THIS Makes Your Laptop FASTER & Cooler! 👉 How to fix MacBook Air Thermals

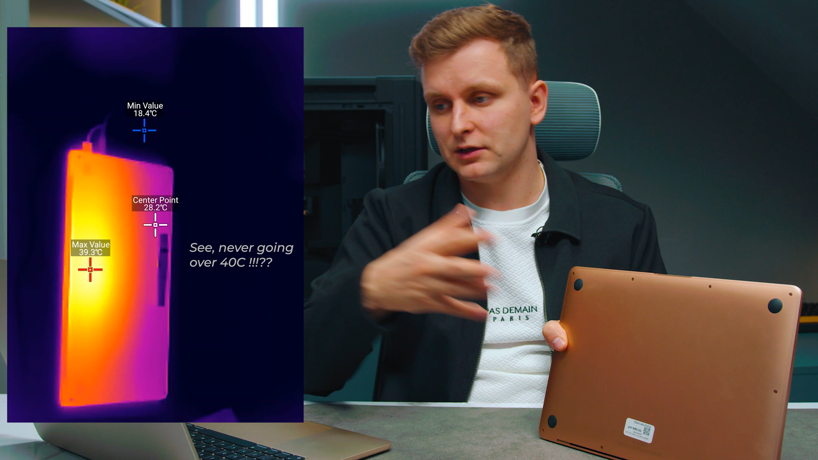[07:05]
On screen: max 39.3°C, min 18.4°C
All it's going to do is basically let the device run cooler and you can see even slowly when I've